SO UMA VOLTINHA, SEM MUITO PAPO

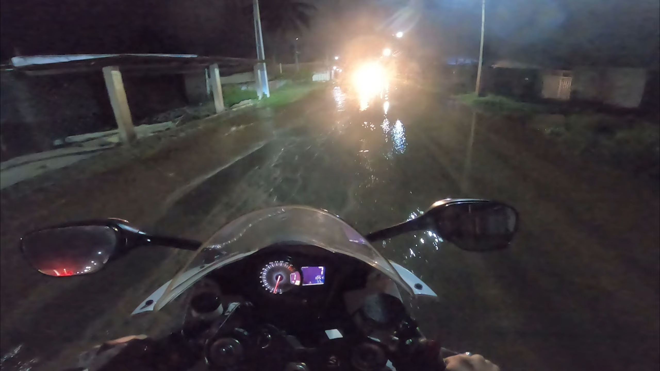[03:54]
O cara quebra um retrovisor de um danado desse, ninguém sabe por que foi, né? O cara passa jogando mesmo.